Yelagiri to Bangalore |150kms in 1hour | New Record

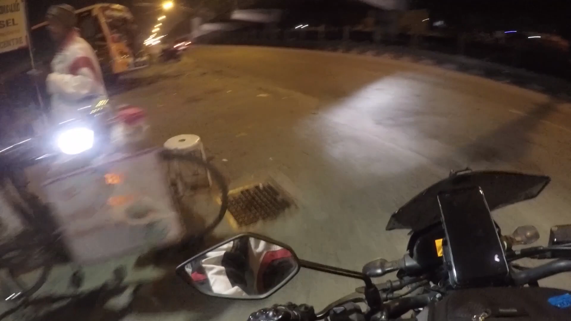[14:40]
இங்கே டீலாம் விற்கிறாங்க, பட் ஆனால் ஏன்னா ஒரு ஷாப்பில் நிப்பாடலான்னு பார்க்குறேன்,
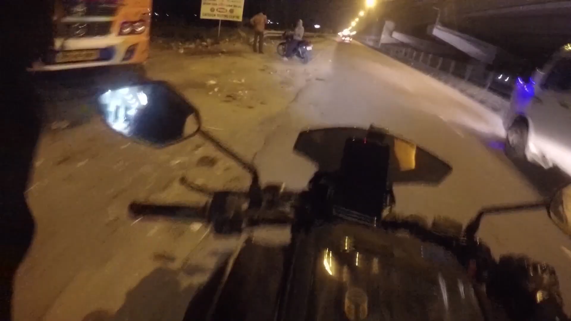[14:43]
ஏன்னா அப்போ தான் எனக்கு விலாக் பண்ணுறதுக்கும் ஈஸியாக இருக்கும்.
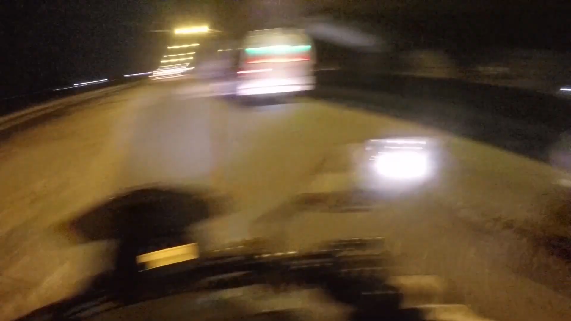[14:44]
ஸோ சடனாக வந்து செம்மையாக மழை பெய்ய ஆரம்பிச்சிச்சு, என்னன்னு தெரியல, ஆல்ரெடி மழை பெஞ்சு நின்றுதா இல்லை இல்லைன்னு சொல்லிட்டு ஒன்றுமே புரியல.
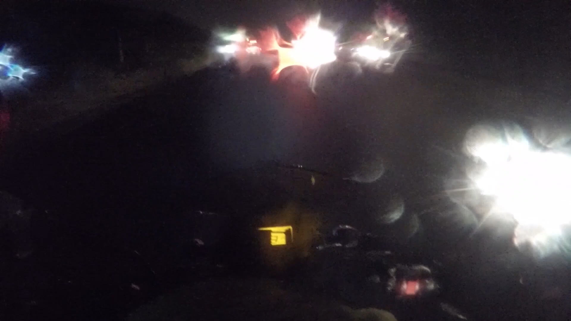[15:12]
ஸோ கொஞ்சம் உஷாராக தான் ஓட்டணும்.
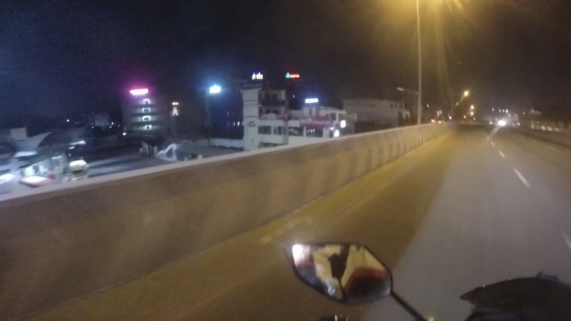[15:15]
ஸோ ஒசூர்கிட்ட வந்துட்டோம். இன்னும் வந்து ஒரு 40 கிலோமீட்டர் சம்திங் நம்ம தான் பெங்களூரு, மீன்ஸ் நாங்கள் இருக்கிற ரூமுக்கு.
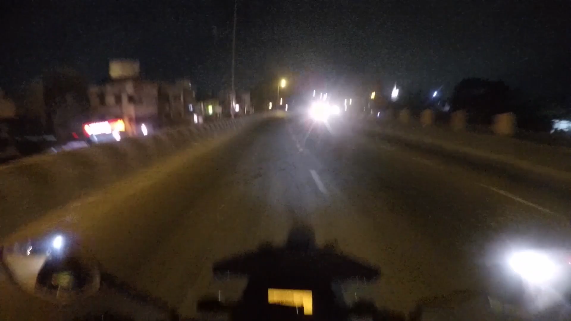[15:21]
ஹோப்ஃபுல்லி இன்னும் வந்து ஒரு 30 to 40 minutes ரீச் ஆகிடுவோம் நினைக்கிறேன் ரூமுக்கு.